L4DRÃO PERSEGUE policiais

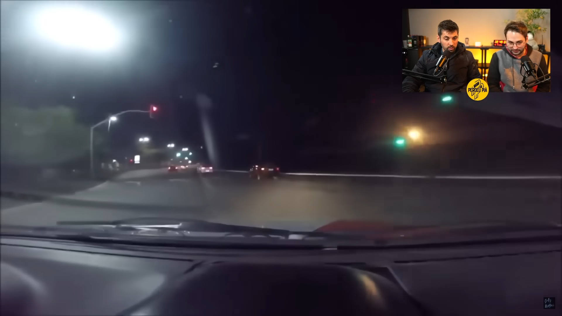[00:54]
Ele falou pra ficar atento no HB20 ali, pra ser escrito. Ah, tem um HB20 branco ali, ó. É.
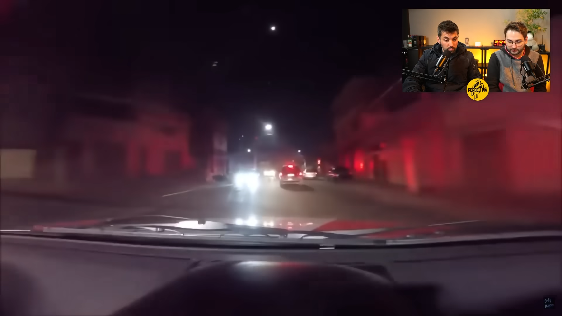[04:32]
fumaça. 204 tá na frente, ó. Viatura 204 tá na frente do meio. Tem eles atrás também, não pode atirar que tem viatura na frente?
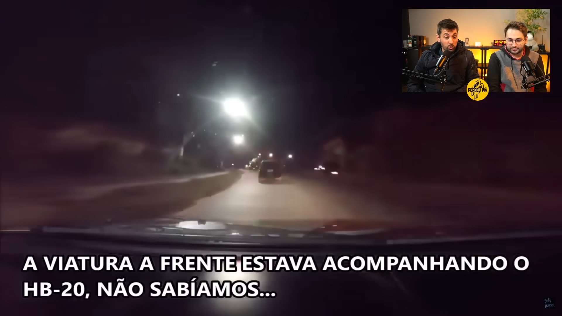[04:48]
Frente tá atrás do HB20 mesmo. É, eles nem sabiam. Devia ter pensado, é que esse louco tá indo na frente acelerando igual um maluco e... No fim o HB20 tava na frente. Viatura pra fechar o Varenga. Varenga é altura de 5 mil. A Varenga passando pela Dona Bimba.
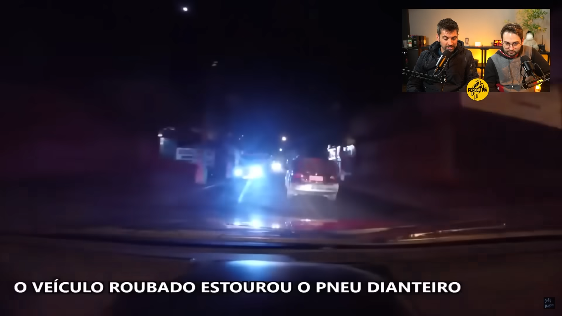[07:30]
Opa, estourou o pneu dianteiro. Então, vamos pegar. Dois com certeza tem, né? Que tem o passageiro e tem o local. Sim. O passageiro que atirou pelo visto.
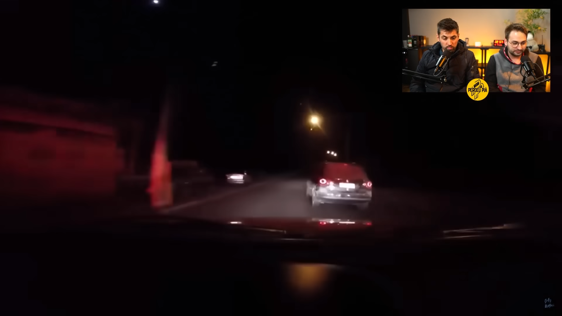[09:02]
Tem um lugar escuro, cara. Não é possível estar com pneu furado.
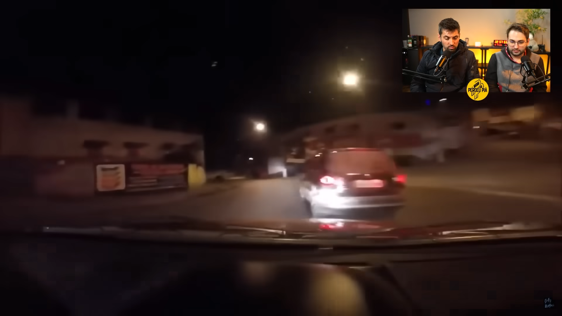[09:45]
Adriático, Diadema. Diminuiu a velocidade, parece, mas. É, diminuiu bastante. Quando o preço foi do jornal, continua ajuda. Lugar estranho, cara. Ixi, Maria, pegou rua de terra ainda, de pó. Aí roda. Aqui os caras não sabem se tem uma vítima, mas.
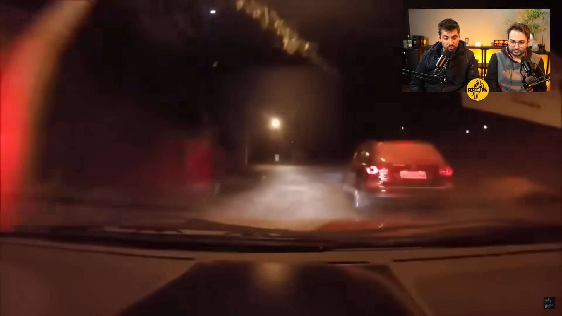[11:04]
Ó, tá devagarinho, parece. Cara, não é possível que tá sem pneu. Não tá, né? Eu acho que não tá. Tá ali no aro faz hora. Alguma viatura além do comando força apoiando esse acompanhamento, vamos pro efeito. Rua Rio das Voltas, dia D. Viatura de Rocan, apoio do comando força.